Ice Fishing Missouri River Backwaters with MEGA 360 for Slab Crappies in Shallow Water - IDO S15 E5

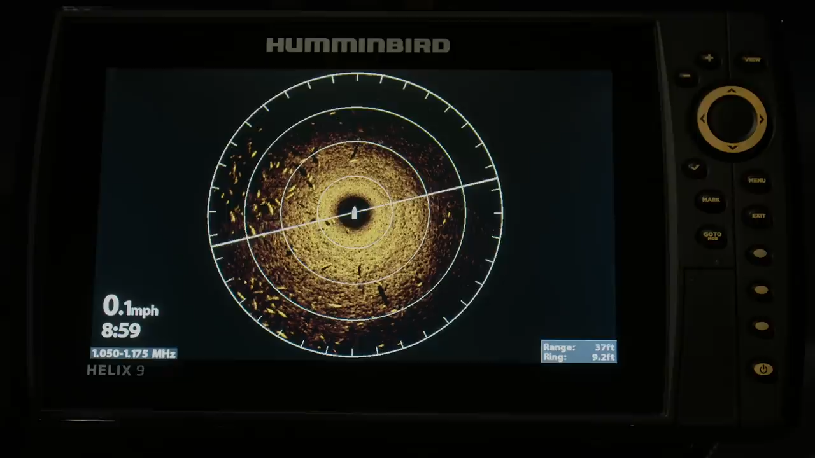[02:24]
On screen: speed 0.1 mph
We found them, bud. That is a mother load. I mean, look at all these things.
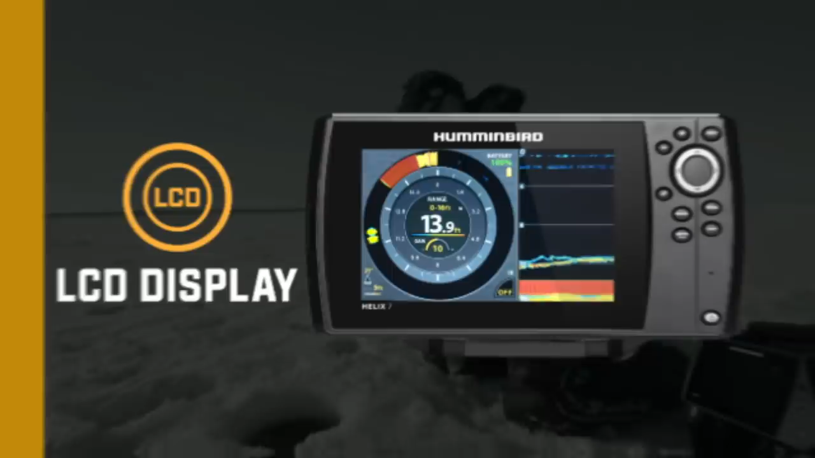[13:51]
The ability to tailor the display to the way you fish.
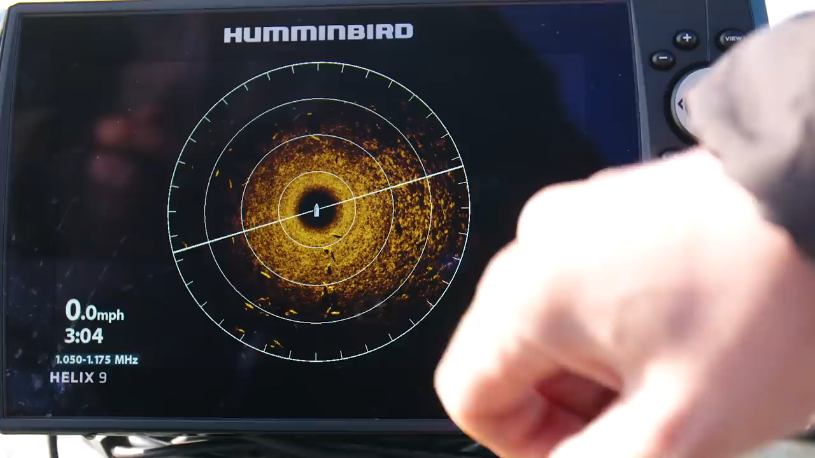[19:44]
In that shallow of water, those fish were just too spooky. So we've got some great screen captures and some video to share with everybody that really gives you an
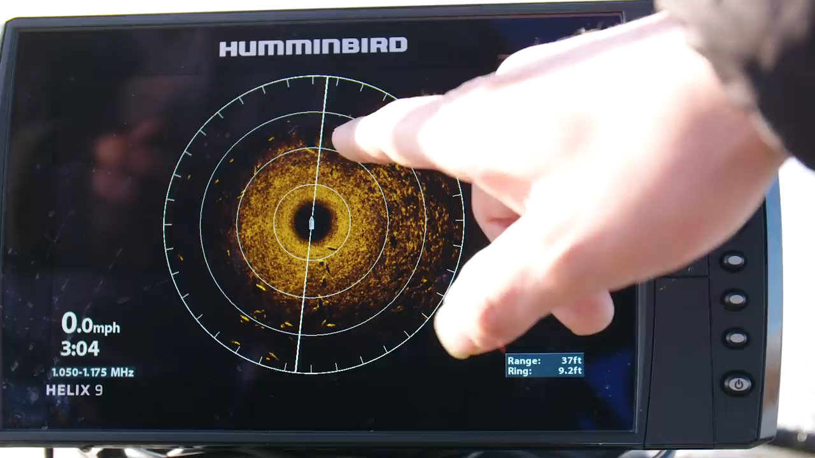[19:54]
On screen: speed 0.0 mph
idea of the information we're able to see out there under the water.